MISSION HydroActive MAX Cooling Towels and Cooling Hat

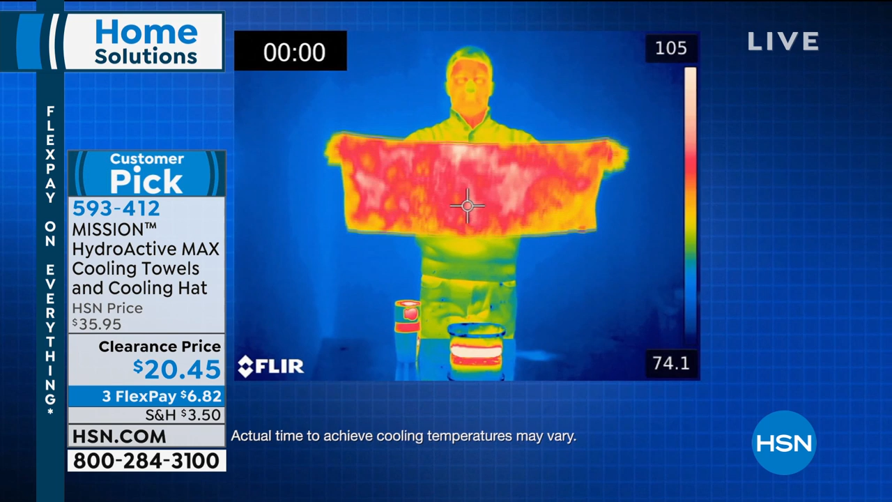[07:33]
How do they get the relief? This is natural. Remember, it's chemical-free. You're getting two of the nice-ass towels. What we're showing you is how cold the towel is turning right before your That's eyes.
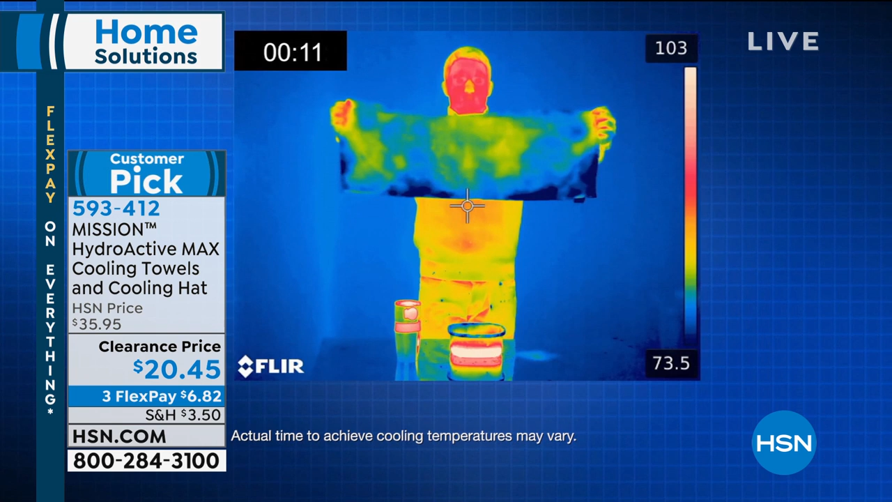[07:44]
Right. By the way, look at his face. That's right. It's look 100 at his hands. Plus degrees. But look at the blue and the green yes.
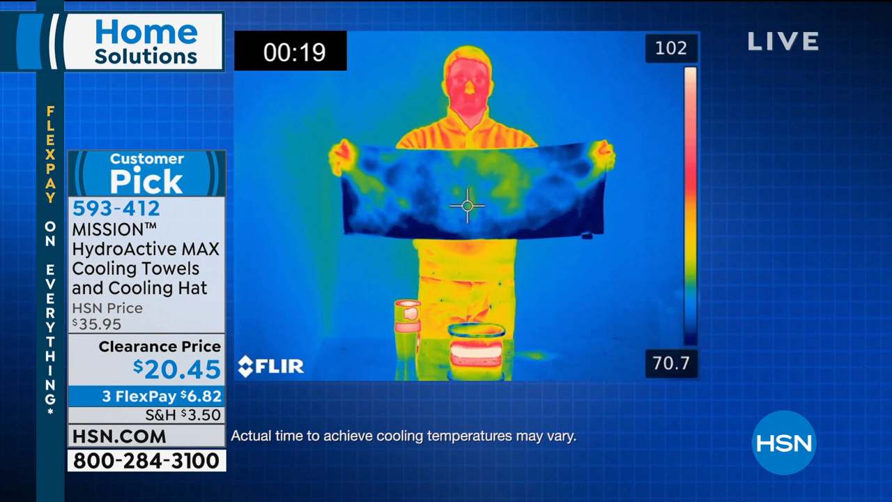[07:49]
and the towel. The blue represents coolness. Remember what we're offering to you.
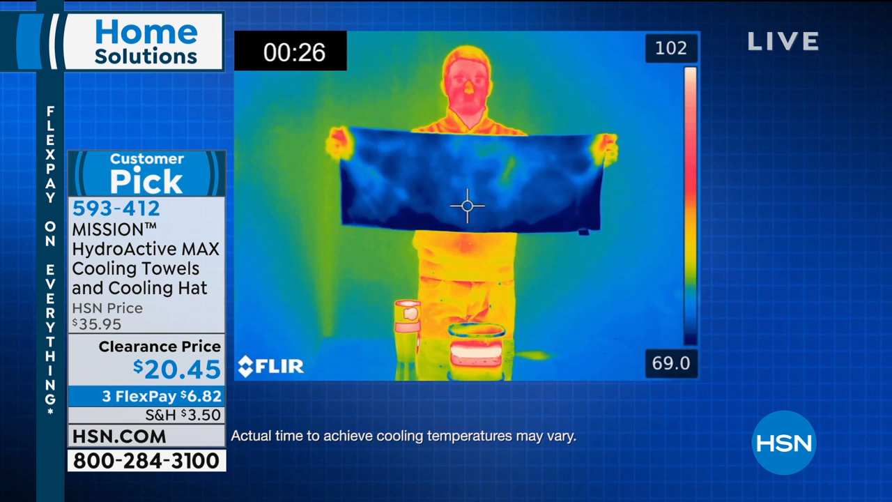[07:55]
Cools up to 30 degrees. If it's sweltering and hot and brutal on the outside,